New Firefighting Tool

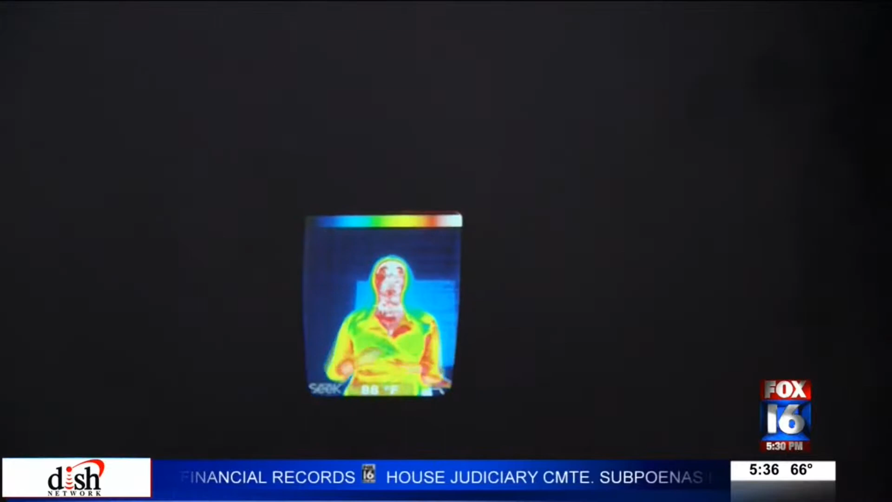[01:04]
And this is what's going to find you. I know exactly what I'm looking at.